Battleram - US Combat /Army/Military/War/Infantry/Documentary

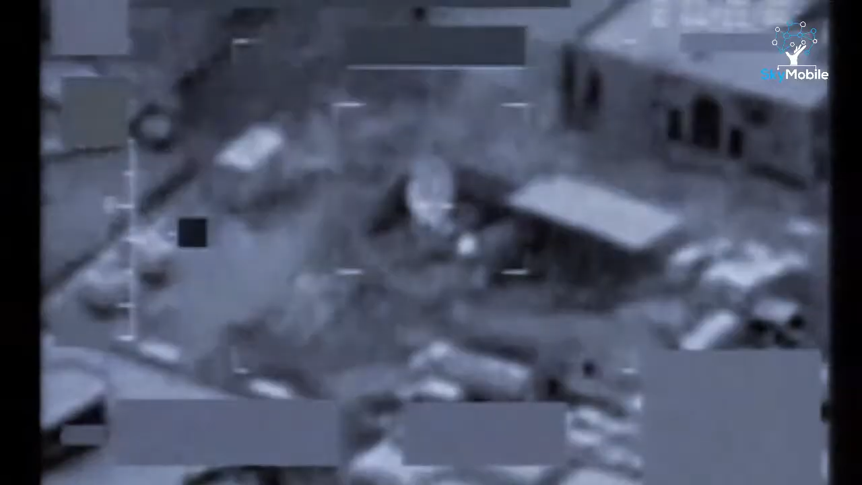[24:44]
detecting the heat generated by people and objects hidden from the naked eye by camouflage netting and vegetation.